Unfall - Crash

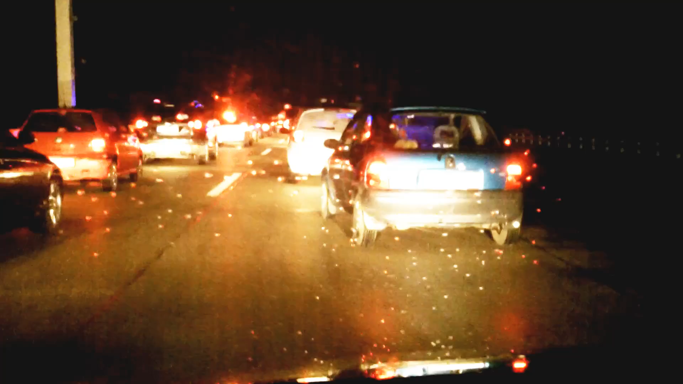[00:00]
Hi Editor. Und einige haben es wieder mal übertrieben. Wir sind auf der Autobahn, auf der Stockerauer Autobahn, Richtung Wien.
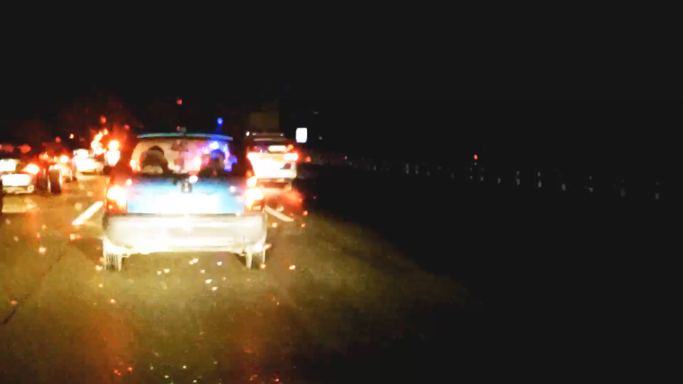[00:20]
Und es hat wieder mal, wie üblich, kräftig geknallt. Oh.